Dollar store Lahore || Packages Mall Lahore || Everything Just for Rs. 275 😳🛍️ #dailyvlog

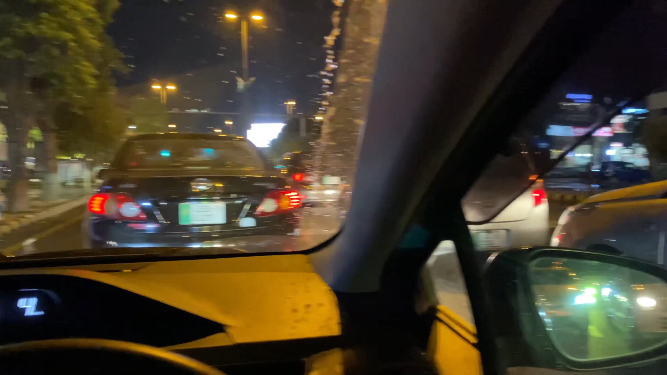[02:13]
हल्की हल्की सी बारिश हो रही है और थोड़ा रश है क्योंकि सैटरडे है।
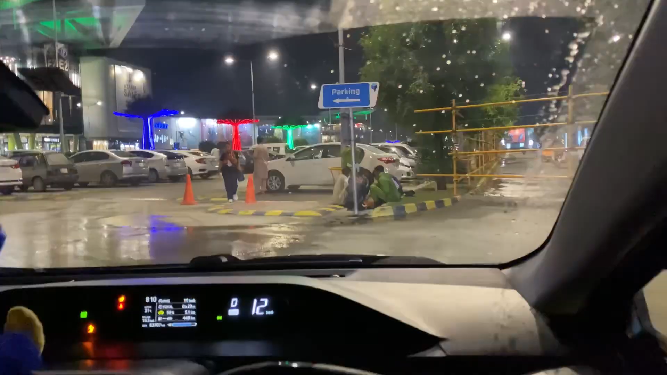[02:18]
वी रीच्ड पैकेजेस मॉल और यहाँ पे ज़रा हाल देखे बारिश की वजह से क्या हुआ हुआ है।